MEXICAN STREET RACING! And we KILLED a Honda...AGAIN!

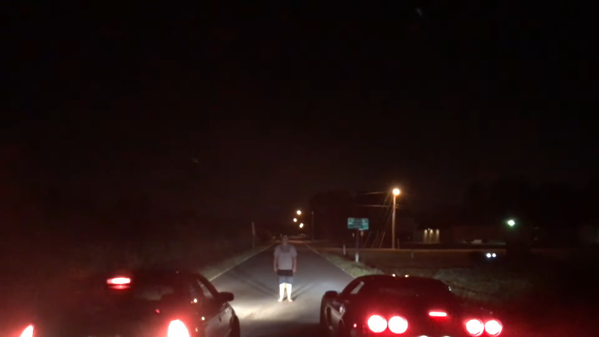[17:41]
Let's try not to get too close so we don't get their license plates in the mix.